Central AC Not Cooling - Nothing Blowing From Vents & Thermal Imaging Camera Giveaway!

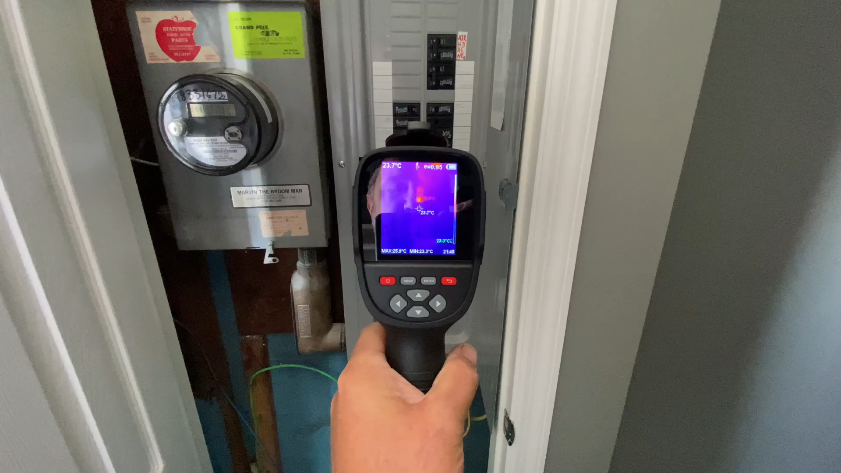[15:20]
look at that so we have this main light drawing a little bit more power there
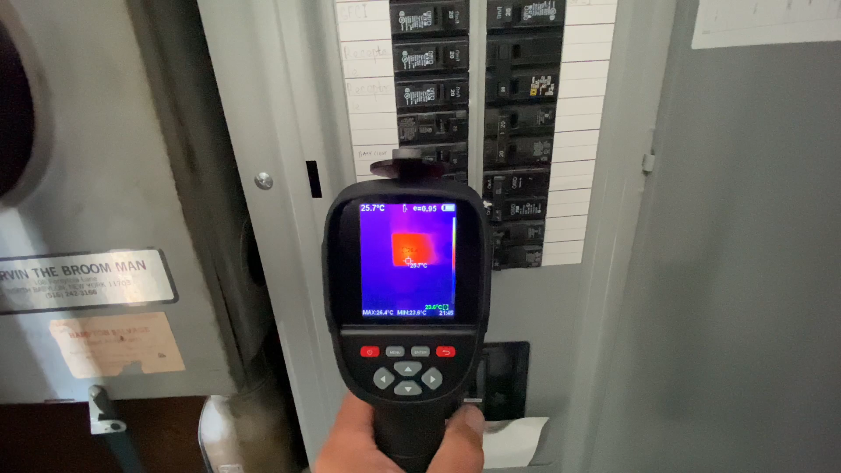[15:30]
On screen: spot 25.7°C
also my ac condensing unit air hand was pretty cool but
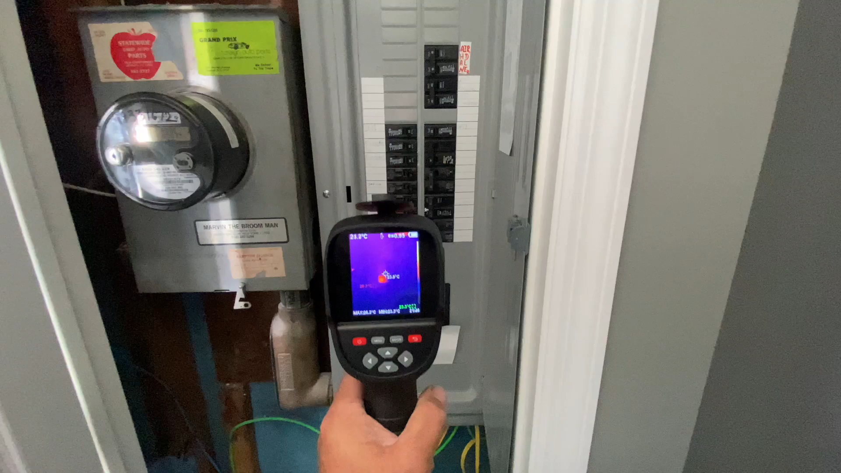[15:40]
you know if we had a very very hot spot here we would easily see that it's pretty cool all right guys so if you're interested in wanting